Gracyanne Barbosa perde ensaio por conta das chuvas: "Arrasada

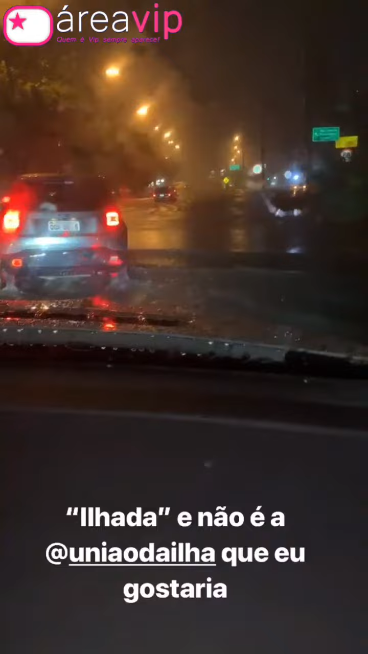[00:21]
tá vendo gente porque a gente tava parado porque ninguém tá indo na verdade mandaram uma piadinha aqui pra mim que eu estou ilhada sentindo a união da ilha não era essa ilha que eu queria brasil não
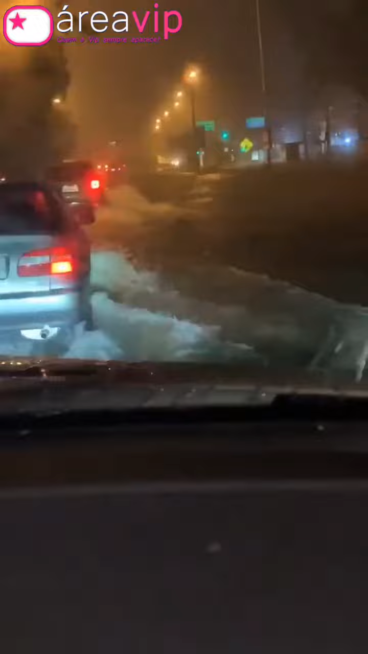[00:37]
era essa forma de ilhada que queria queria estar ilhada lá na minha escola ó pra isso mas a gente tá indo que a gente é guerreiro que a gente é